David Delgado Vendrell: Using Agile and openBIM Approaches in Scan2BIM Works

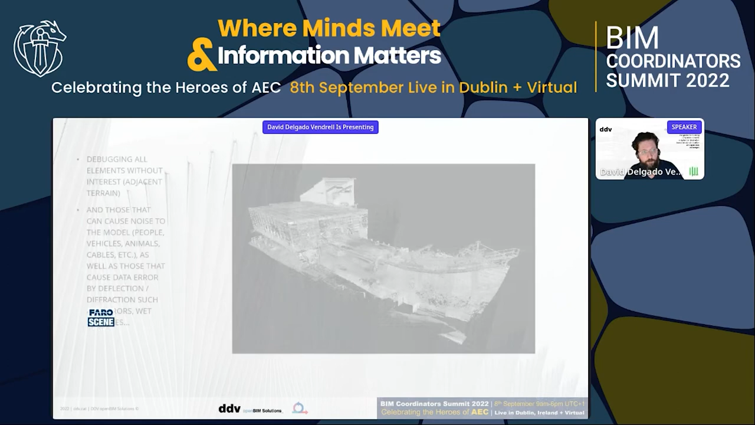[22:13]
And, once everything is processed, we also clean of noise all of these point clouds.